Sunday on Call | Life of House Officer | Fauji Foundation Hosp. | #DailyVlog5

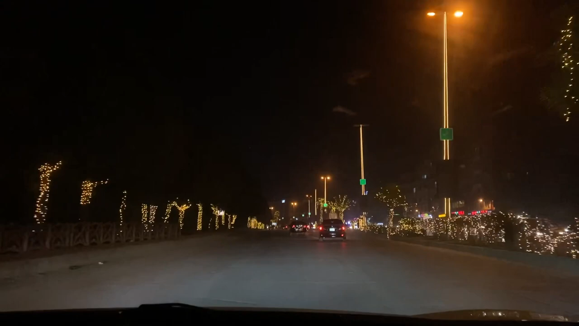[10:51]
जिसकी वजह से पूरे बैरिया में लाइट्स ही लाइट्स हैं। पर जो भी है काफी मजेदार मजेदार मजेदार।